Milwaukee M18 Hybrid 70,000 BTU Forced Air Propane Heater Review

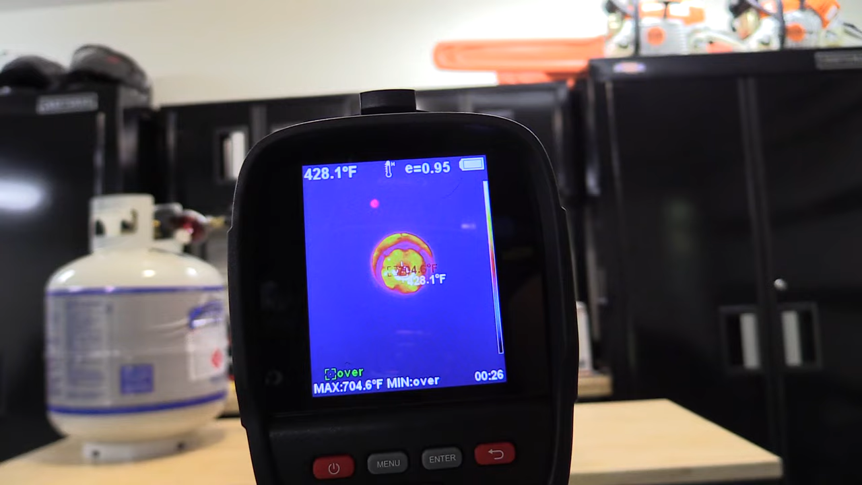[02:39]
On screen: spot 428.1°F, max 704.6°F
The heater is currently on low and while it's hard to see in there we are running anywhere between 430 and 575 degrees for the max. In a lot of places at least on this thermal imager we're running
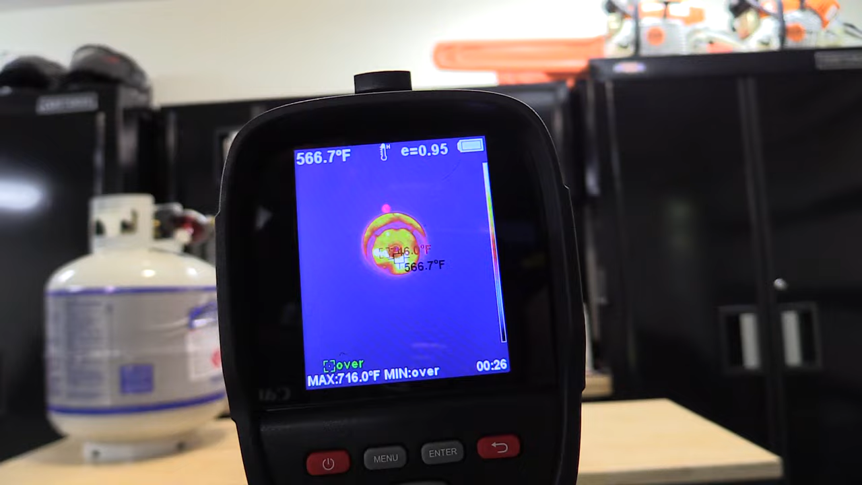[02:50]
On screen: max 716.0°F
between 248 degrees and a thousand degrees.
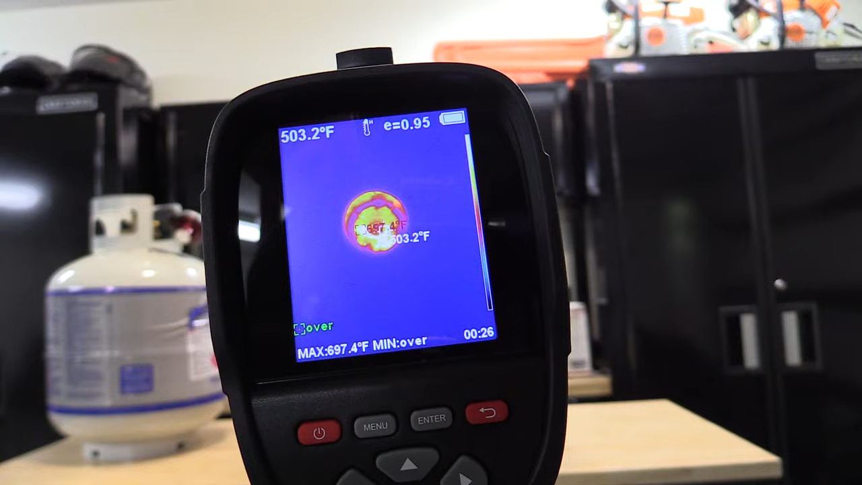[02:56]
On screen: spot 503.2°F, max 697.4°F
You can see there we have it was almost 582, 570. I mean this thing is cranking out heat. That's on low. This is on high and we are a little too close I would say.
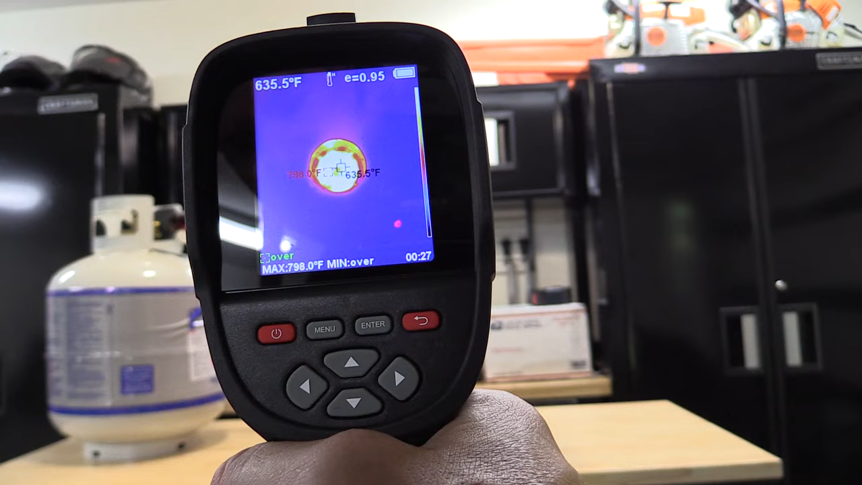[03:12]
On screen: spot 635.5°F, max 798.0°F
780, 800 degrees is a high and I know this thing is hard to read especially when it goes off to the side. 787 is off to the left. 701 is in the center.